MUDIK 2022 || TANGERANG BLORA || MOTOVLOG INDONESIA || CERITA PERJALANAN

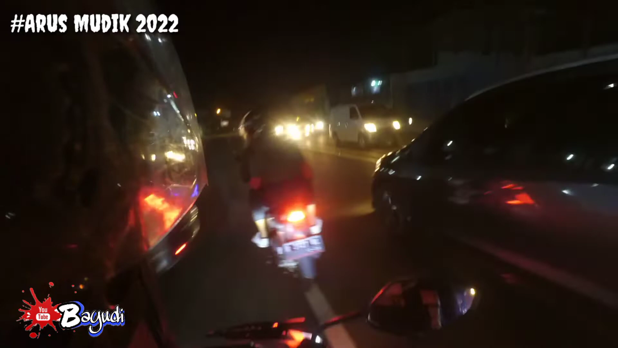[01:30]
Oke, bismillahirrahmanirrahim, dan let's go, kita jalan yuk. Dan nanti saya lanjut dengan video selanjutnya bosku ya. Ini masih ramai lancar. Oke, ini malah di arah sebaliknya macet parah ya.